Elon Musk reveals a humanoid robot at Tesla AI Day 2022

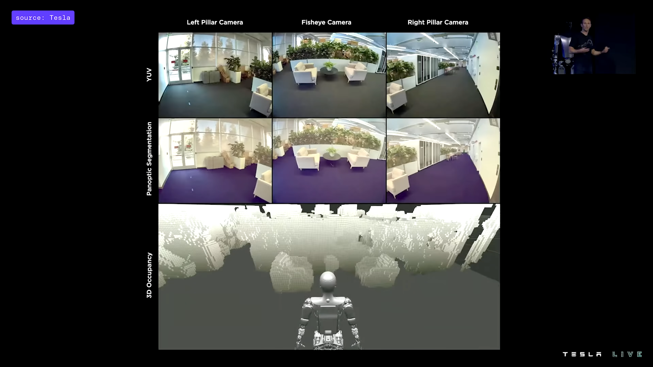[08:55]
We're also trying to find ways to improve those occupancy networks using work made on your radiance
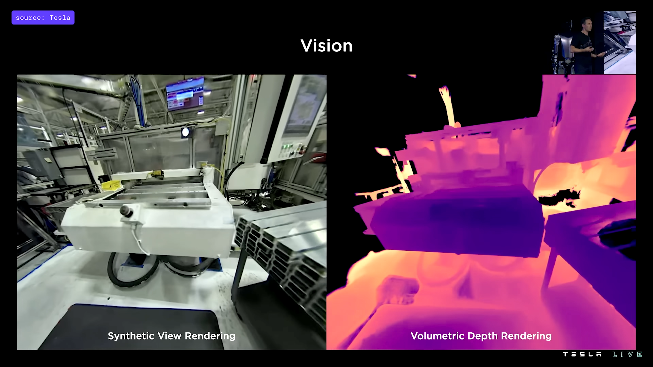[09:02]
fields to get really great volumetric rendering of the bot's environments. For example, here, some machinery that the bot might have to interact with.
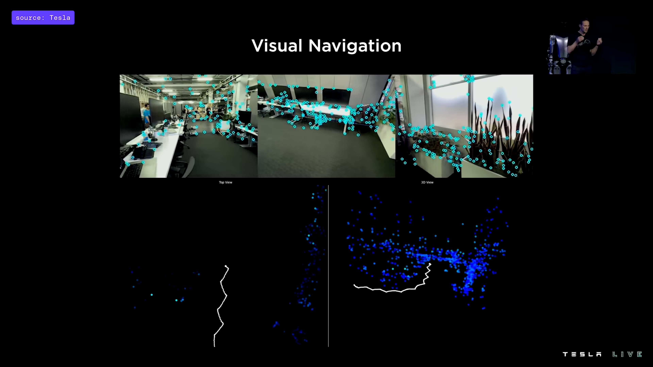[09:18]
and track them across frames over time as the bot navigates with its environment.